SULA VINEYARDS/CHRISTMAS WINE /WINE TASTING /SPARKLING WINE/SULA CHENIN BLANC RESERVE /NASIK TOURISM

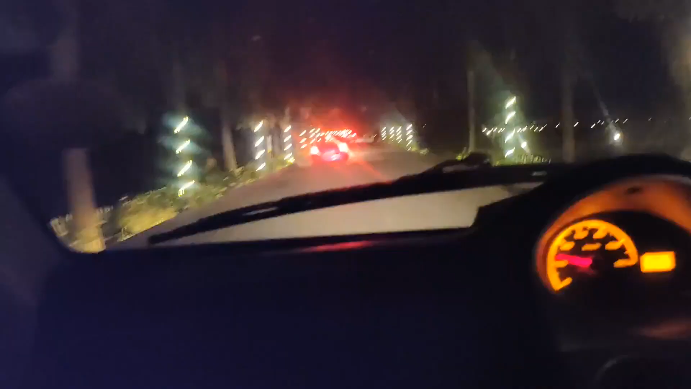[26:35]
Whole area is decorated with light.
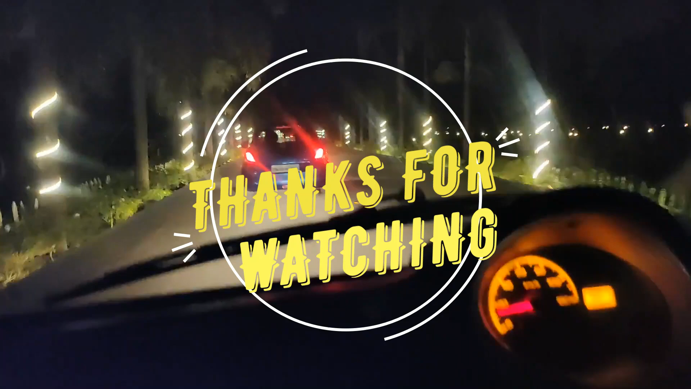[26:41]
Going back to home. Feels very nice. Both the side there is light.
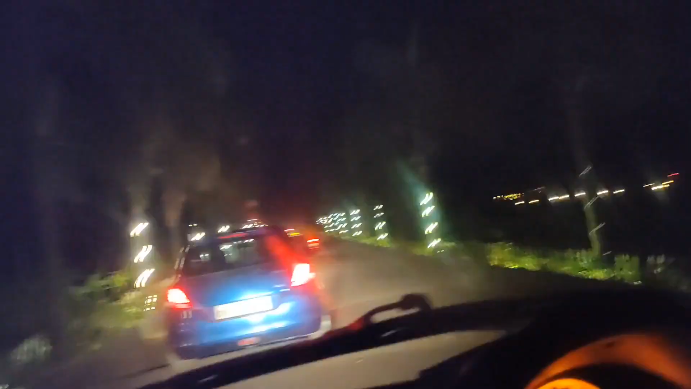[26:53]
Decorated on the trees, palm trees.